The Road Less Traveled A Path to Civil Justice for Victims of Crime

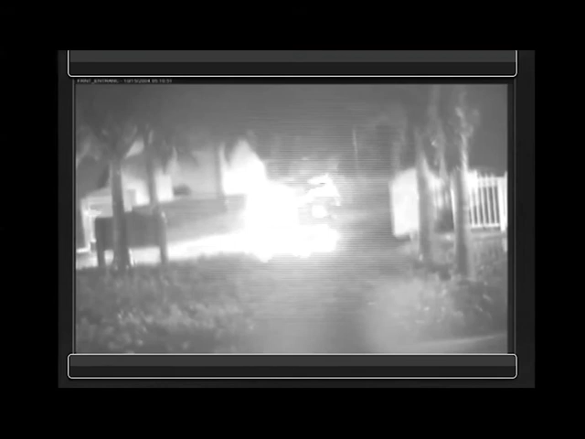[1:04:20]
this is a night that there was a security guard on duty but as you'll see in the surveillance it was raining so the security guard couldn't